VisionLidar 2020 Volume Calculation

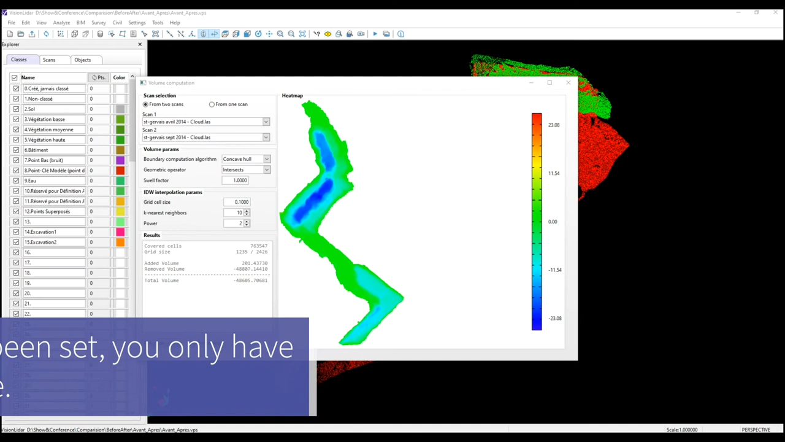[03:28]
Once the calculations are done, it will display a heat map, which in blue,
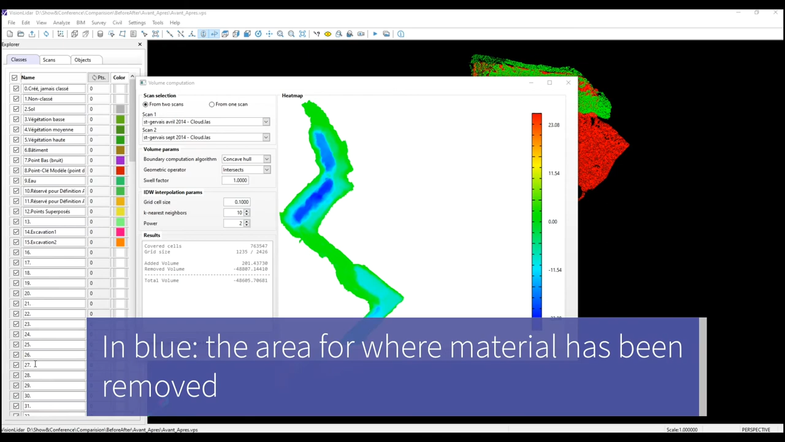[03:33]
the area for which materials have been removed, in green,
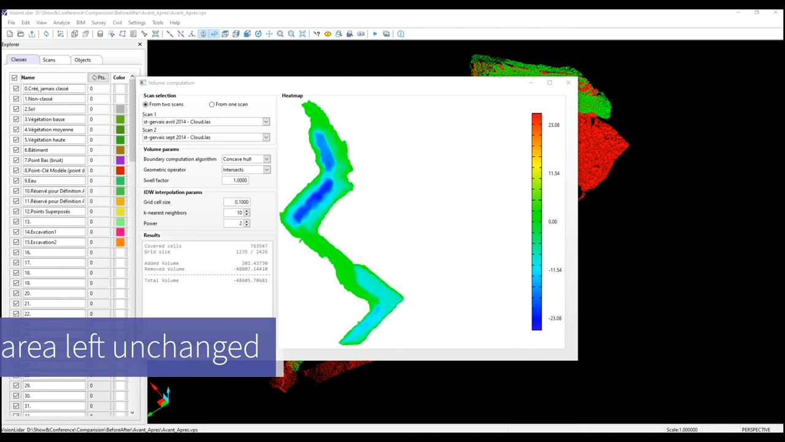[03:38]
the area for which materials have been added.